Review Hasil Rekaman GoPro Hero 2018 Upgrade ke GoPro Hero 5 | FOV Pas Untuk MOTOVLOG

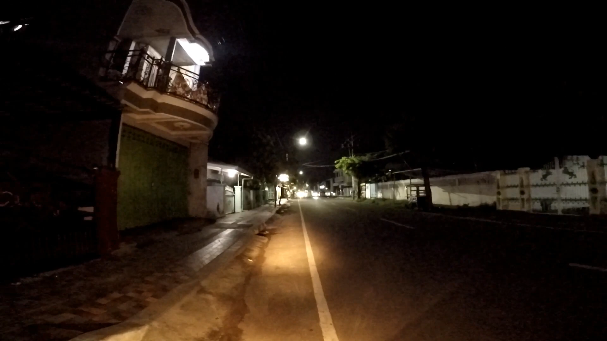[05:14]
jadi ini adalah versi untuk GoPro Hero 2018 yang sudah upgrade ke GoPro Hero 5 Black. Dengan FOV ini super view ya, sama seperti yang tadi. FPS 60, 1080p.
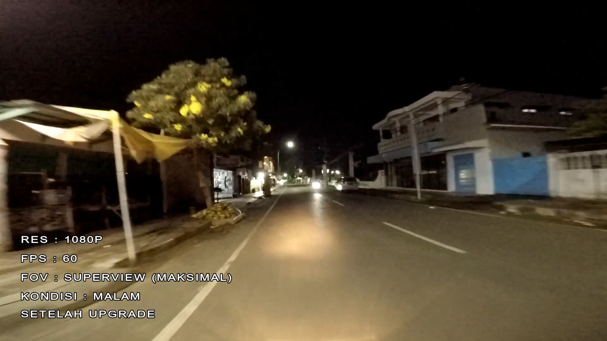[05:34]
Ini untuk settingannya sudah saya sesuaikan untuk yang malam ya. Jadi seperti ini hasilnya guys.
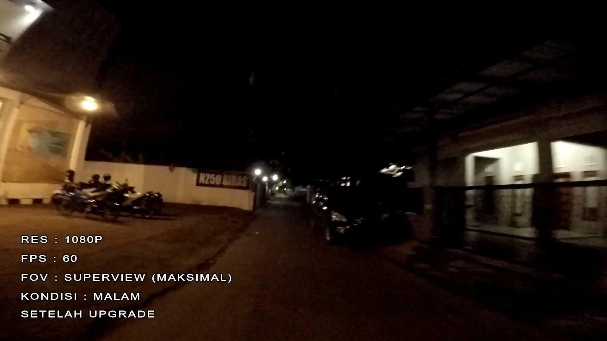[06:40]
Sepertinya rada-rada lebih cerah ya guys ya, daripada yang sebelum upgrade.